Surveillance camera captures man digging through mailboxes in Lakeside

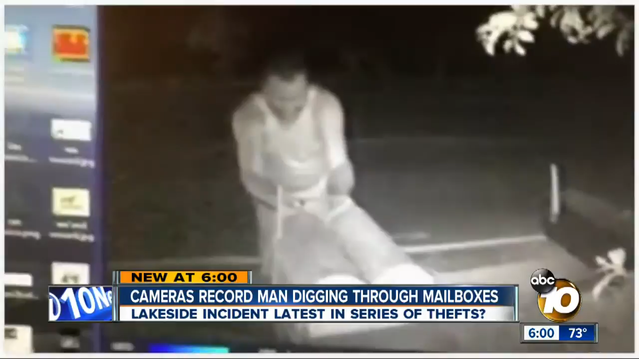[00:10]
new at six a surveillance camera catches this man going through mailboxes in lakeside hours before neighbors find mail just tossed on the ground as 10 news reporter michael chen found out investigators may be looking at a possible link to other thefts
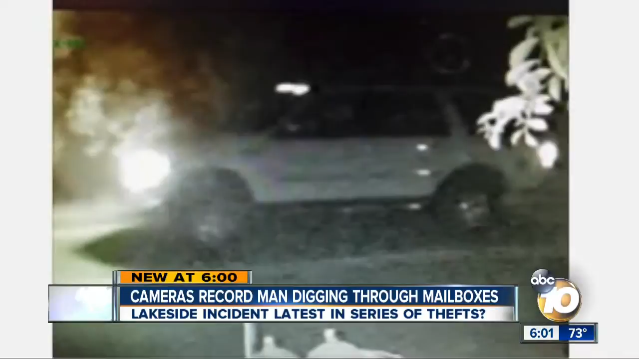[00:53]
this truck drives by it just makes me want to be that much more careful the next day neighbors tell